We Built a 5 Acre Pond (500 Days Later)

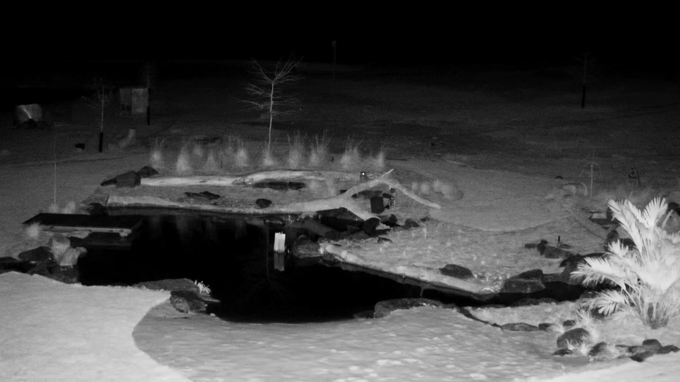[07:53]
but the eagles use the tower during daytime and hooter and al capone use it at night but watch as hooter flies down to inspect the new pond that we call cedar falls and as you can see he's getting closer and closer to the water which makes me wonder if owls eat fish i know that their feet and claws are definitely strong enough to latch on to them but i've never seen them messing with the fish in the five acre pond so maybe they're just scoping things out but the one thing i do know about owls is they love the sand we got a lot of that sandy soil out here at the farm and on more than one occasion we've seen them taking the dirt baths and you can see them inching closer and